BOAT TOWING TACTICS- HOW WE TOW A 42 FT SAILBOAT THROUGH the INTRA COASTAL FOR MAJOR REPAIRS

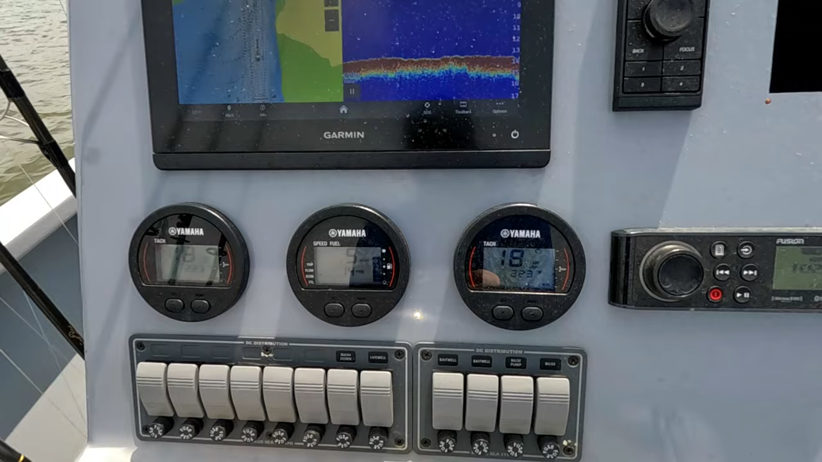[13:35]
we're making right at five miles per hour we're getting about 1.5 mpg it seems a lot of times like when you're towing somebody else that five six mile an hour